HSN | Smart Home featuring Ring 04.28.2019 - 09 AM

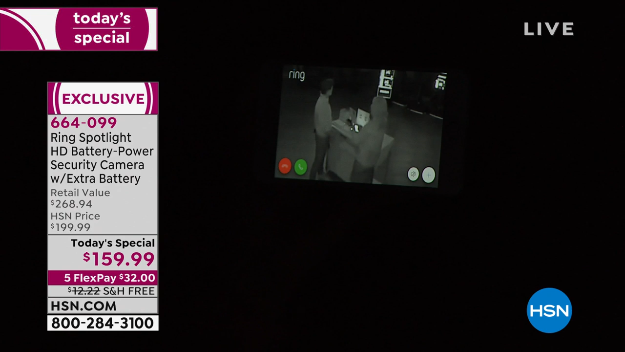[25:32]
We all know that we've got really, really expensive studio lights that are hundreds of thousands of dollars. So there I am waving at the spotlight cam right over here and you can see I've zoomed right in. So if I want to illuminate, all I do is touch right here on the app.